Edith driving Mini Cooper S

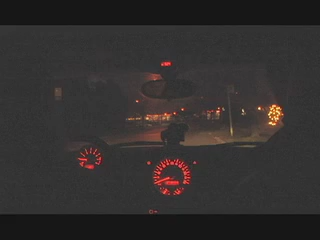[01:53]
Handbrake down? Yep. Whoa, so smooth. Oh, you close the window. I got it. One way street? No, it's two ways. Woo!